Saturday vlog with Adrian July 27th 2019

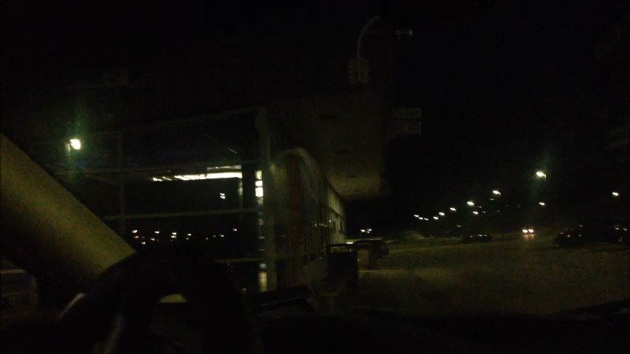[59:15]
It's so dark out here. Yep. Driving in the woods at night. Looks pretty scary, doesn't it? Yeah, at the same time, it looks pretty awesome, though. Yeah. It's cool, but it's scary because you can't see it. You can barely see a thing. Turn off my fog lights.